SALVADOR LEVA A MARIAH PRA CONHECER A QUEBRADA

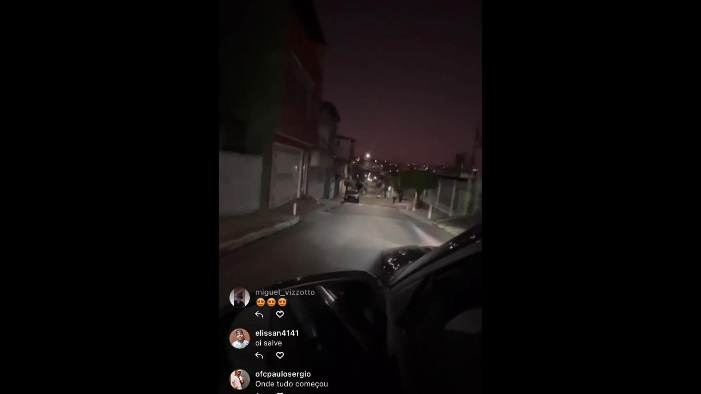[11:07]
A vela é sinistra, hein, família A vela é sinistra Na madrugada
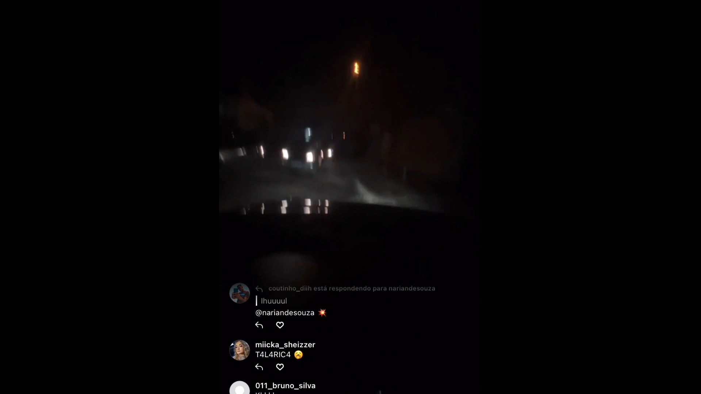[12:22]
Olha os buracão Olha os buracão Caralho, prefeitura Dá uma atenção no bagulho aí, prefeitura Como que é, mano E aí, família Gostaram do tour aí?